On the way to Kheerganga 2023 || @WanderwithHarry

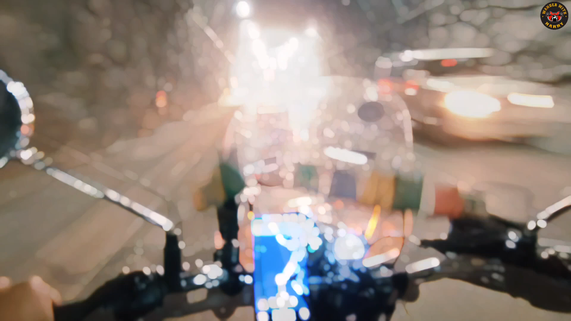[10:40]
लो जी सुरंग चो बहर आ गए तीन क किलोमीटर है सुरंग